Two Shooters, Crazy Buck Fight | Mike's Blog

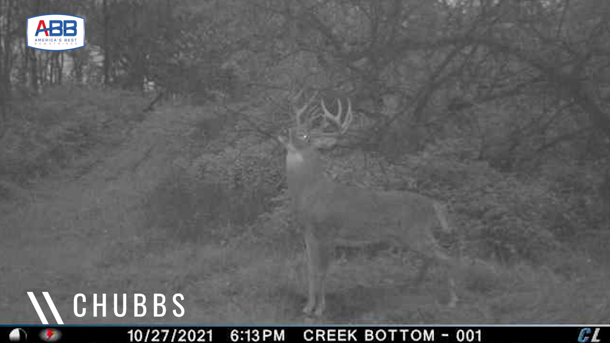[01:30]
And the other two out of three nights, he's been coming out of the other bowl, one time in the alfalfa, one time in the turnip plot. So he's been active three nights in a row with legal shooting light left.